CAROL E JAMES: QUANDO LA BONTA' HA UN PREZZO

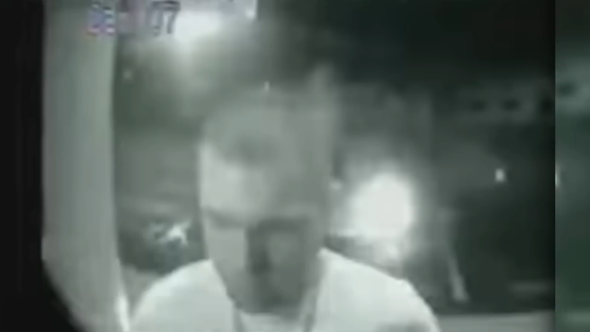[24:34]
un giovane uomo sceso dal sedile del passeggero di una Mazda la polizia quindi esamine i tabulati telefonici acquisiti controlla tutte le chiamate in uscita da questo numero e ne trova una fatta a una società